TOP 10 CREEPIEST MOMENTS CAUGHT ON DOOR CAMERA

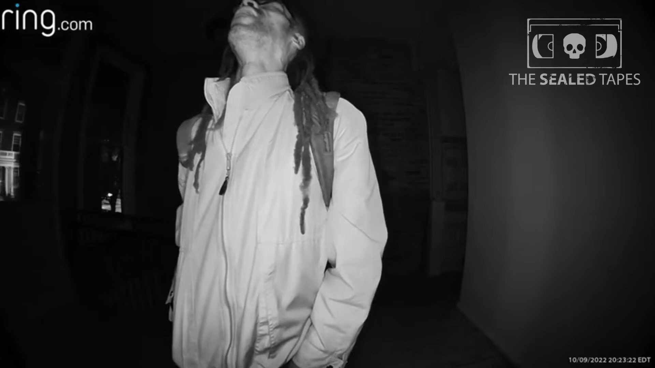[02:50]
Without ringing the bell, the unknown man came to her door and then decided to leave. This has subsequently happened several times.
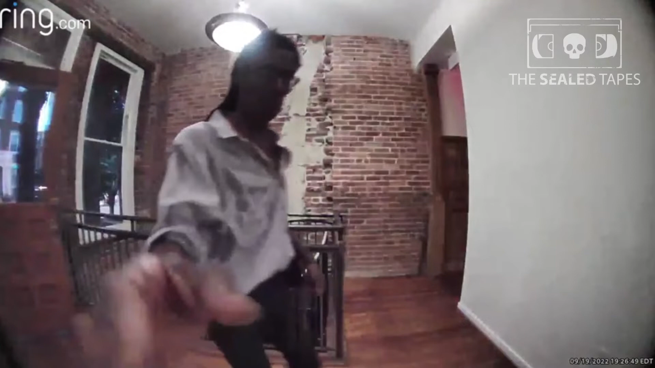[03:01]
To this day, the woman still does not know what the man's intentions were and is very shocked by the videos.
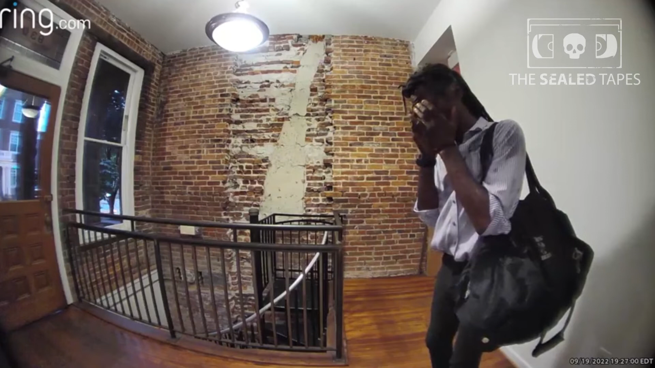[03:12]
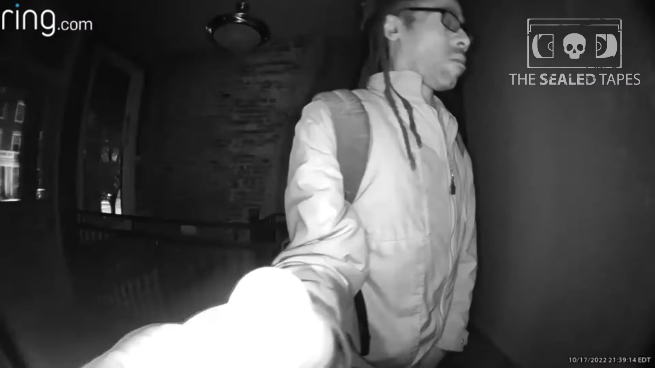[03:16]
It seems that the man is confused.
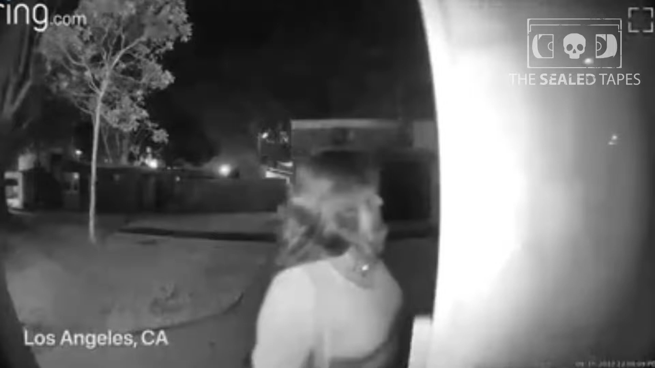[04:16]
The mother and child are just coming home when a skinny stranger shows up at the door out of nowhere.
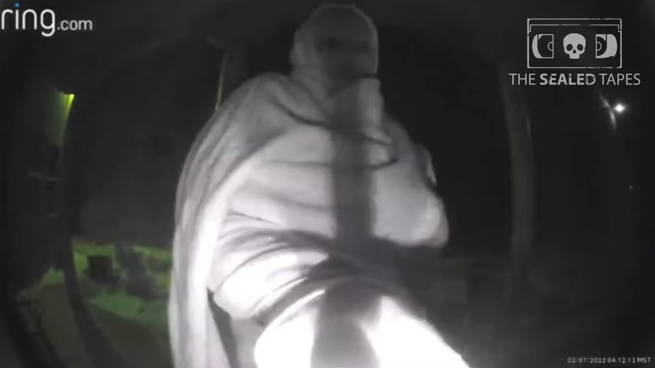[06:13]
The strange thing is that the unknown woman disappears after calling one time.